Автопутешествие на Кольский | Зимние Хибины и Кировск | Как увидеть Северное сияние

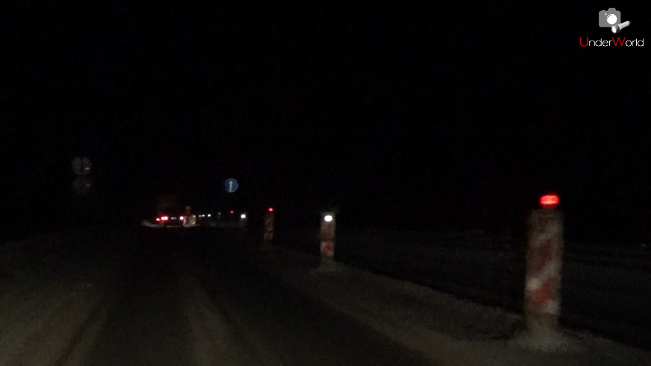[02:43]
конечно, немного сомнительно Что можно отремонтировать нормально при такой температуре Когда я ездил в Мурманскую область 2 года назад В принципе, очень много мостов по трассе Реконструировалось, ремонтировалось Но это был август месяц И можно было нормально работать с асфальтовым покрытием А здесь идет ремонт моста через железную дорогу С разборкой конструкции И здесь же сделано реверсивное движение